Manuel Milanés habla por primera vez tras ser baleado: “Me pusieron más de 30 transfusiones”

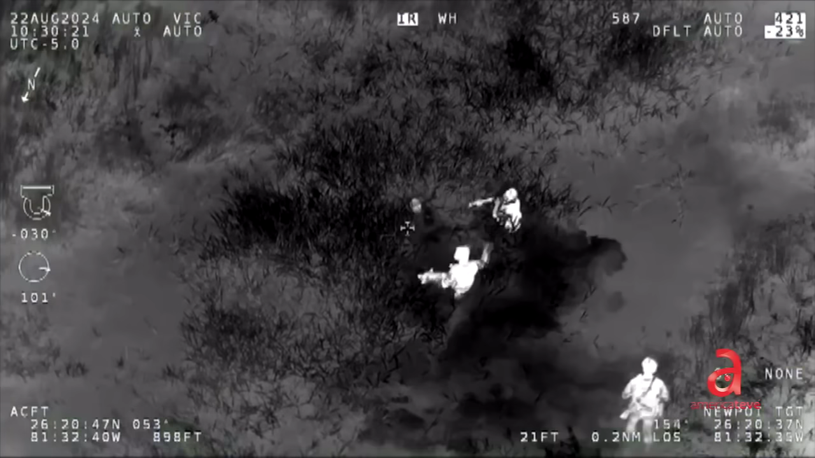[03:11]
La policía lo capturó tras seguirlo a pie, cuando lo encontraron ocultándose en una zona pantanosa de Everglades Boulevard.